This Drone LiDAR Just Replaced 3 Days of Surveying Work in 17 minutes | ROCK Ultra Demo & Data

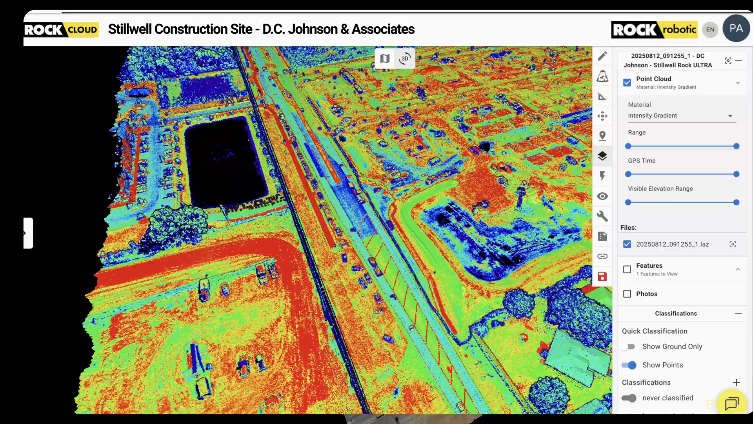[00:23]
For over five years, Rockrobotic has partnered with over a thousand clients worldwide,
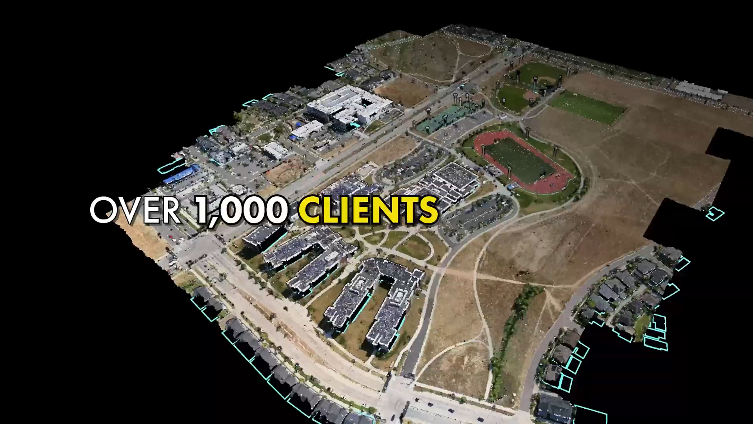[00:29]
completing over 30,000 jobs from quick turnarounds to the most complex projects.
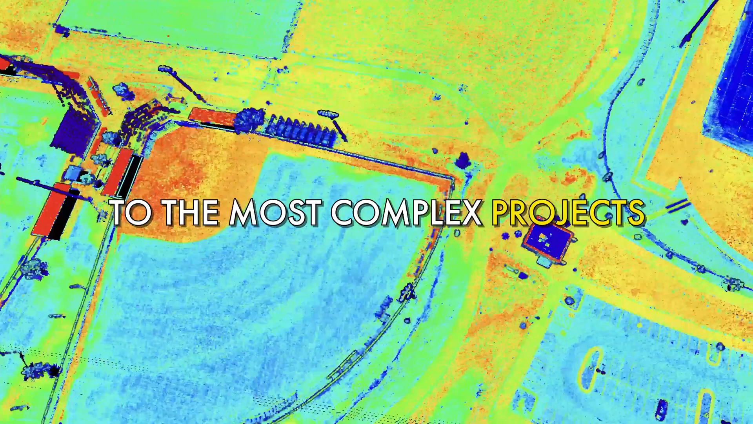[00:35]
We specialize in aerial and drone LIDAR hardware and software backed by our RockPro services team,
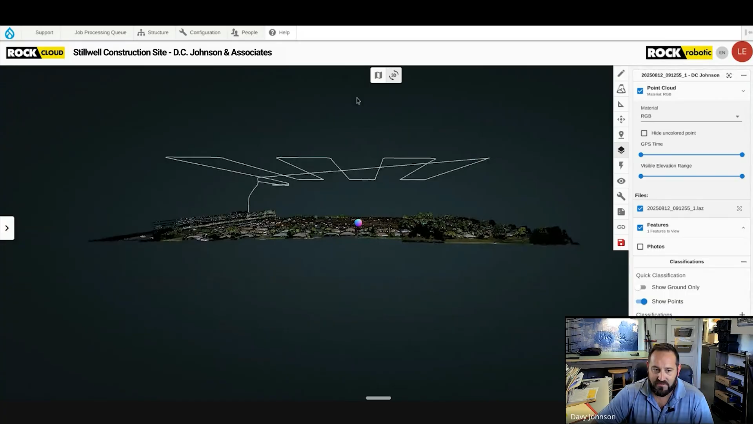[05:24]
it takes me two or three times as long to get it done. So, and those, you know, those, that flight path is much higher. So the, that's obviously the biggest difference is how much higher I can fly and accomplish.
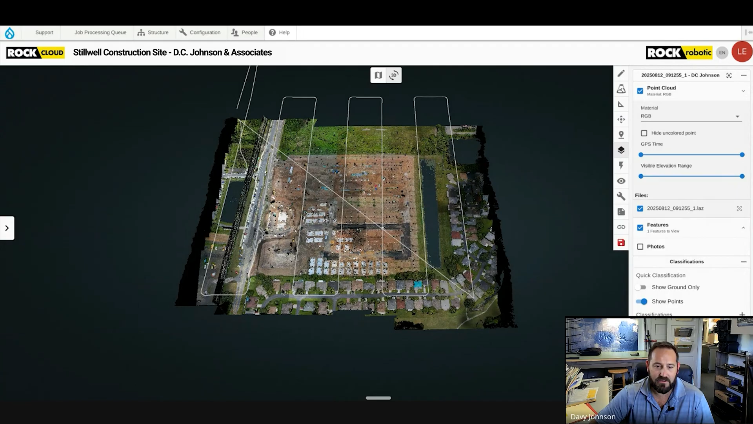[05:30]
That was, I don't know, I think that was like a 12 minute flight to get that, that entire site done. It was extremely fast. And then also if you, when you zoom in on it,
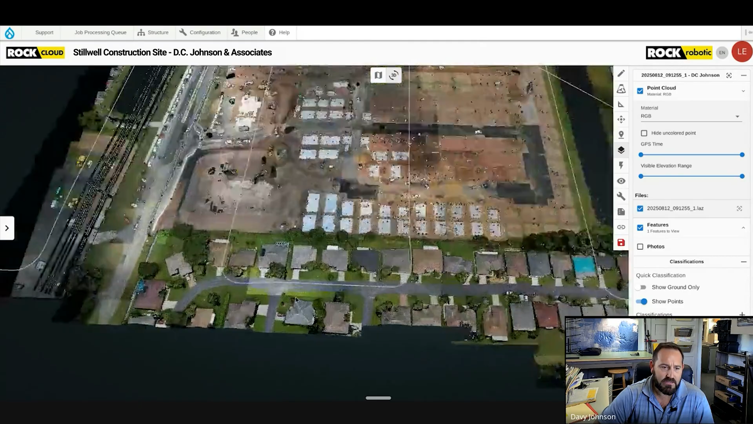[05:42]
one of the things that I wanted to see is when you fly along that roadway out to the West,
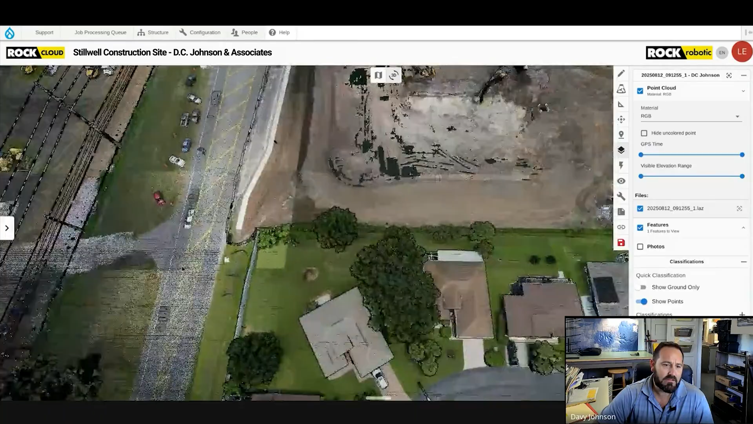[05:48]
I wanted to see how that, how that curb data is being picked up.
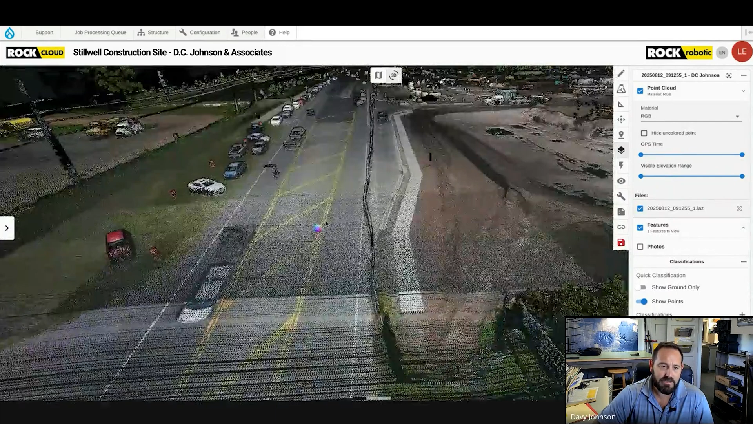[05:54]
Now that's not exactly, I'm not exact, I don't, that's all existing curbs. So I don't actually need that for as built, but I did want to compare that to our original survey because we've actually surveyed that entire road, both with LiDAR and conventional survey data.
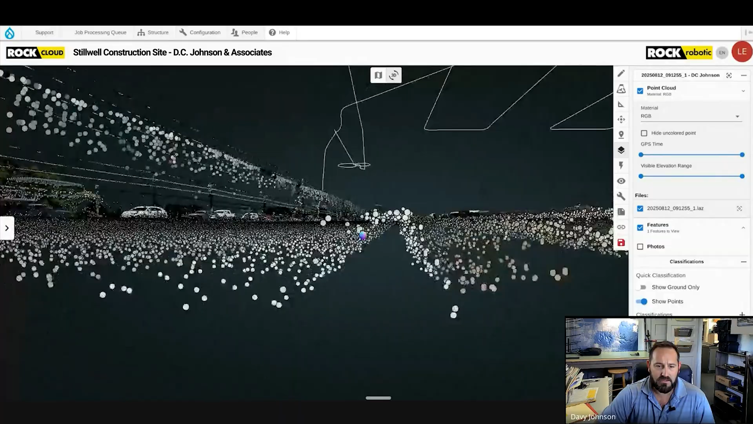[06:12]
So I, I, I'm going to be able to overlay that over my existing survey data and see how it's looking. So we'll talk a little bit more about the data,
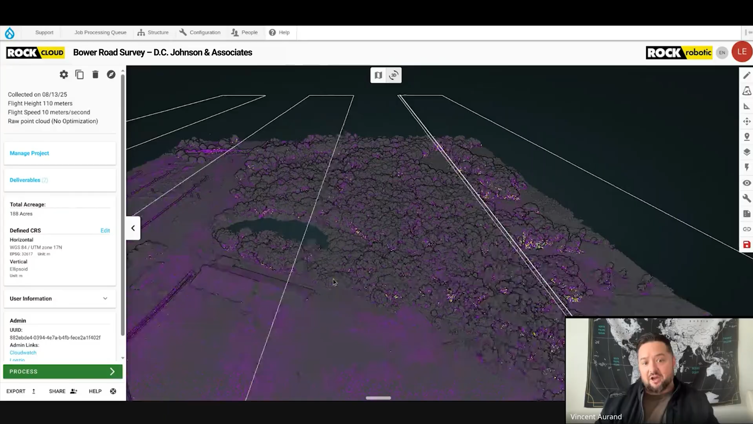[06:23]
but in regards to from field to finish, how did using the Ultra affect your entire workflow?
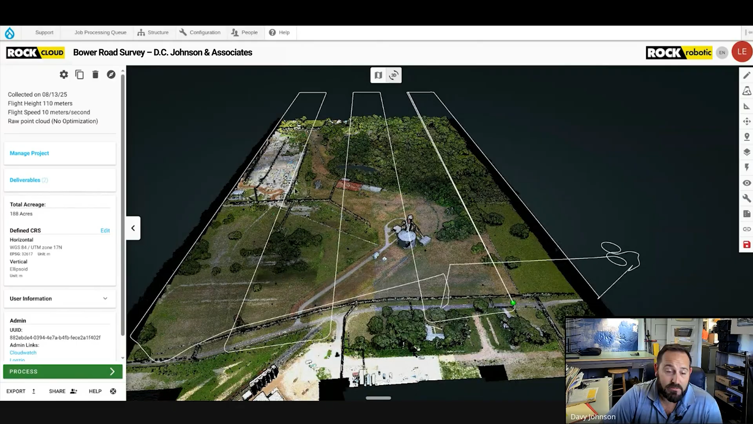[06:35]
So obviously the, the, the first difference is the amount of time that I had to spend on the site, much less.
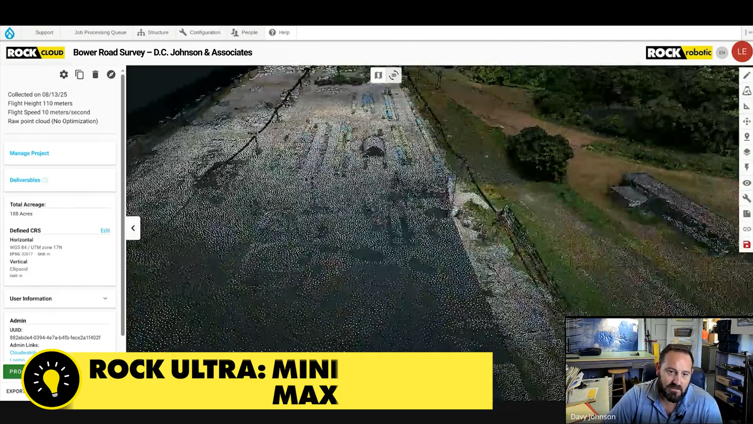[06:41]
Um, if, if, if you'll notice on this one, uh, there's no, there's no battery swaps.
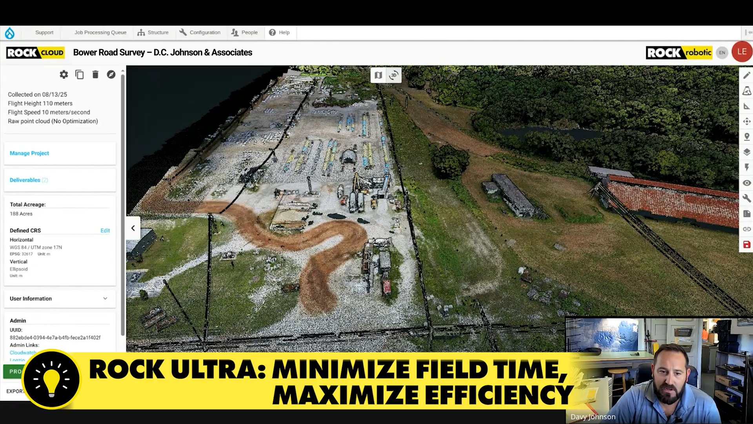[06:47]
Cause I was able to fly this entire site really quickly.
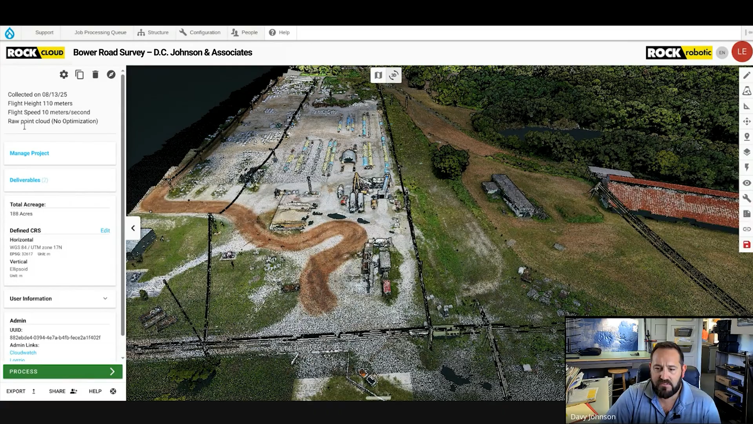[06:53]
Are you able to see how many acres that is, um, quickly on, on there? I think you might have to, oh, 188 acres.
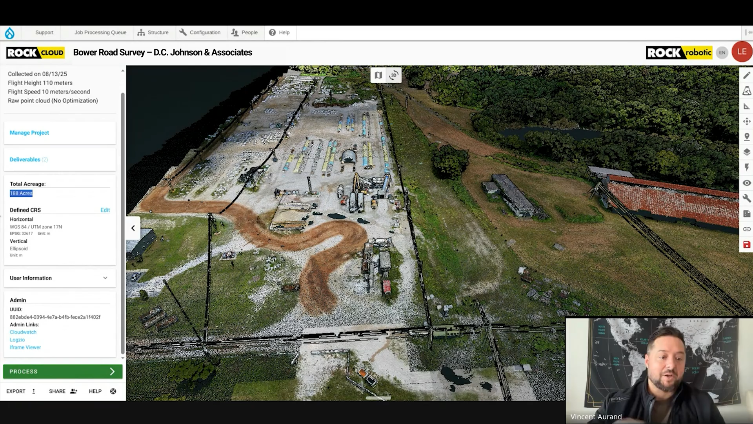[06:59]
Um, and then this one was 17 minutes to capture this.
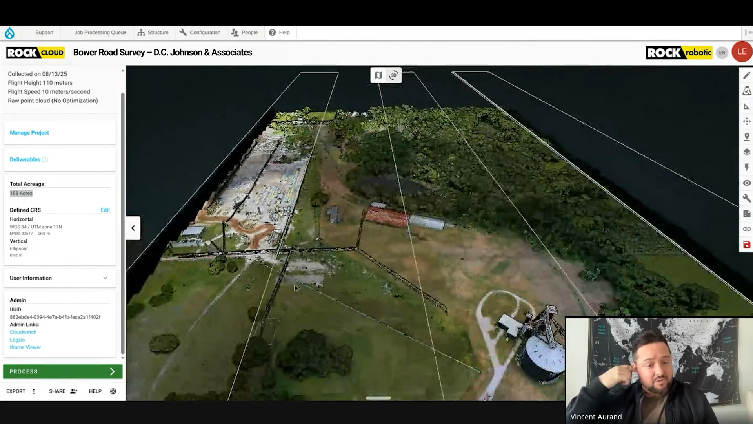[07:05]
Right. So, I mean, that's just that 188 acres in 17 minutes is nuts.
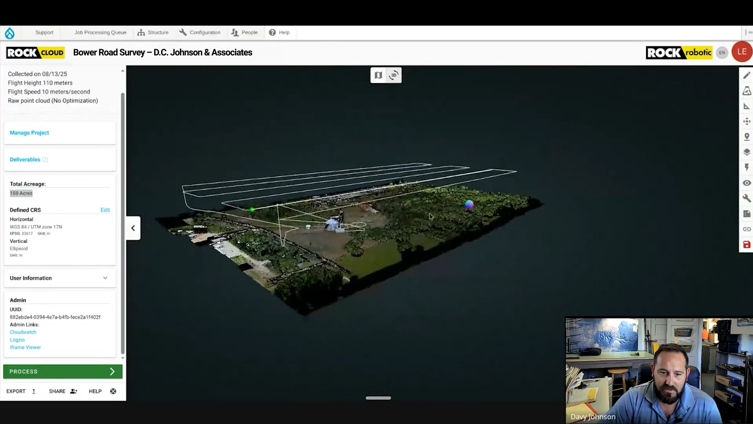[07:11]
Um, and that's including the, the, I'm assuming that's including the, uh, the calibration flight to the calibration pattern as well.
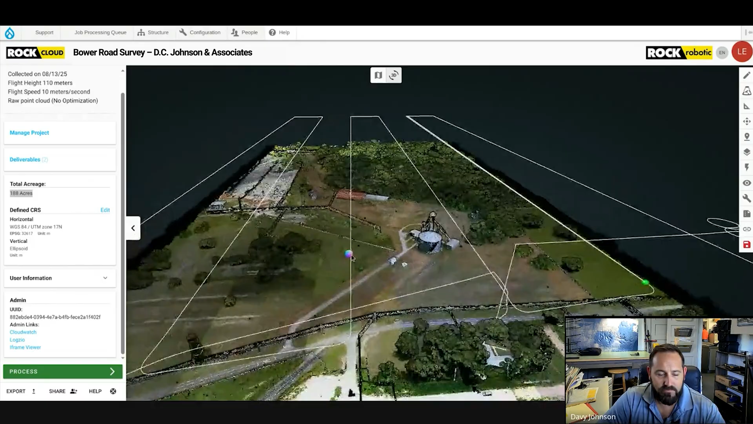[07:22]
And, um, so, so that's the first big difference is a lot less time on site. I can, I can show up, send the drone up from one place. I don't have to, I don't have to wrestle with trying to find a good, a good, uh, spot to, to control the drone from.
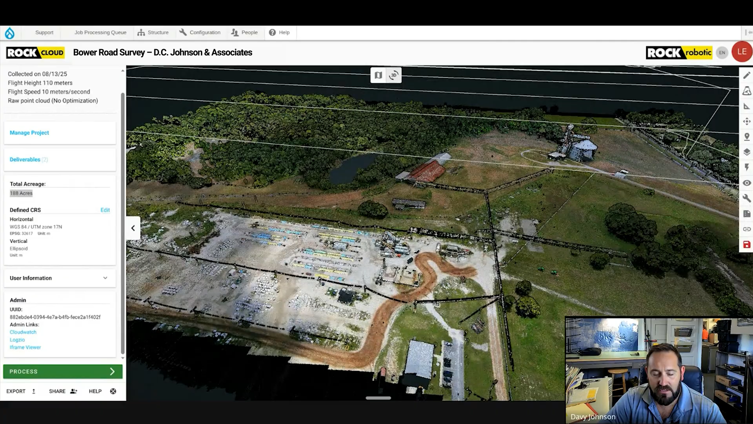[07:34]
Cause I can clearly see that just about anywhere I set up will be a good spot because,
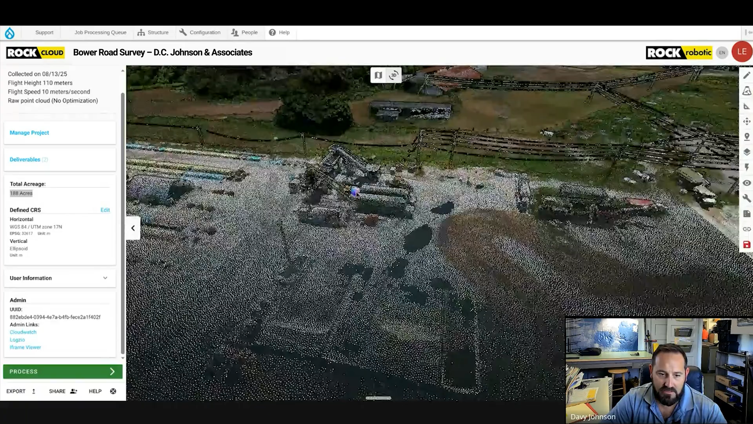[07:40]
because of the range, um, capabilities.
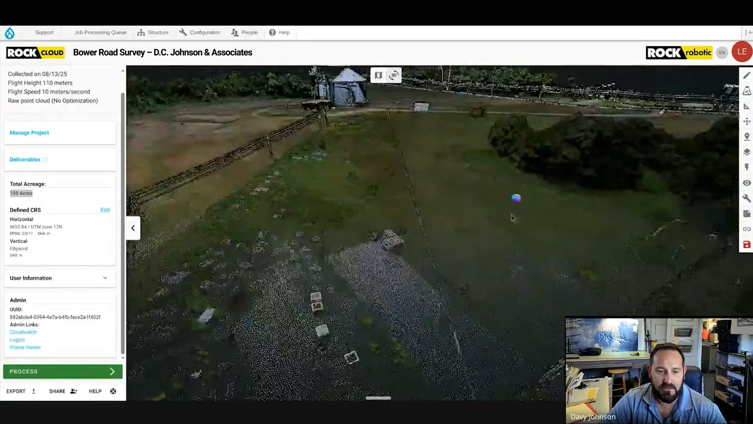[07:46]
So it's just a lot that makes it a lot faster.